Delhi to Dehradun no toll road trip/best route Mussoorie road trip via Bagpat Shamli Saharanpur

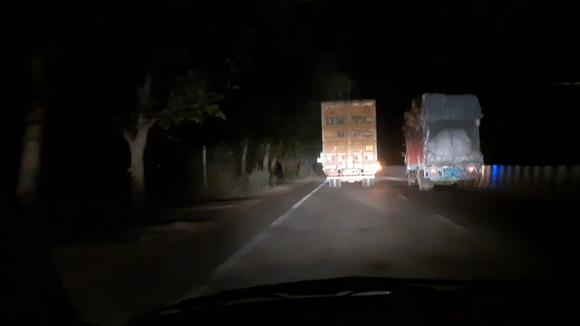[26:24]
ठीक है, तो अगली अपडेट आपको देते हैं। इसके बाद एक बोर्ड आ रहा है
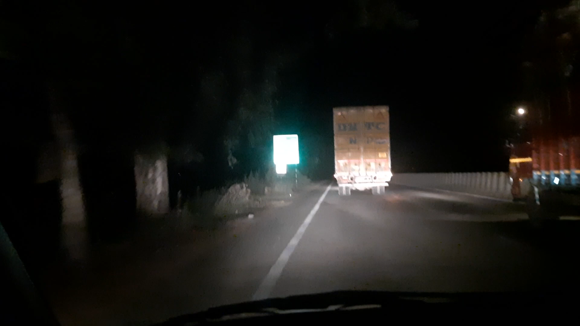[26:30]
सहारनपुर 94। यस, तो आपकी माधुरी दीक्षित का गांव आने वाला है ना? हाँ, 31 किलोमीटर पे। 31 किलोमीटर पे आ जाना चले। हाँ, गाना उसका एक बहुत अच्छा था, बाकी मूवी ठीक थी, नॉर्मल। उसका गाना नहीं, ये गाना नहीं, एक और गाना था, तो मुझे उस गाने का याद नहीं आ रहा है।
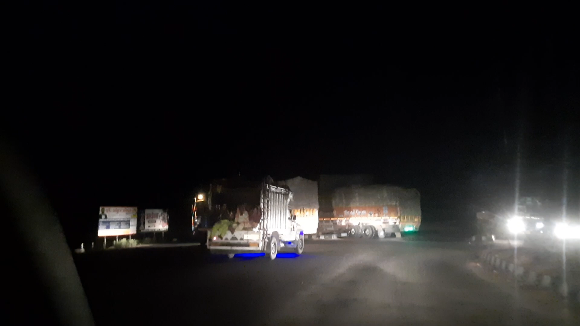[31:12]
ये शामली बाईपास है, ये और राइट पे जाना है। हाँ हम लोग राइट पे जा रहे हैं बाईपास के लिए।
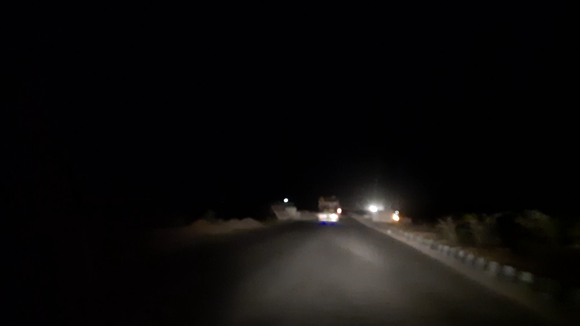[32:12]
बट रोड भी थोड़ी वैसी थी कि बहुत तेज नहीं चलाई जा सकती है। लेकिन रोड ठीक है, ठीक है, बट लाइट वगैरह प्रॉपर नहीं है, बहुत तेज चलाने वाली रोड नहीं है।
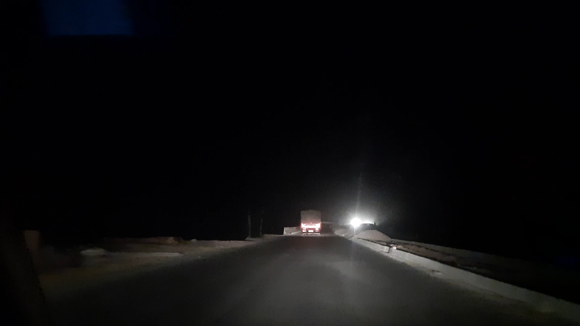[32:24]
तो ये हम लोग बाईपास शहर के बाहर बाहर शामली क्रॉस कर रहे हैं, यहाँ पर भी ये कंस्ट्रक्शन चल रहा है। हाँ। ये साइड में सामान पड़ा हुआ है, ये बाईपास भी बिल्कुल नया बना है, ये जो है अभी ये बनेगा, कुछ ही महीने पहले शायद ये स्टार्ट हुआ है।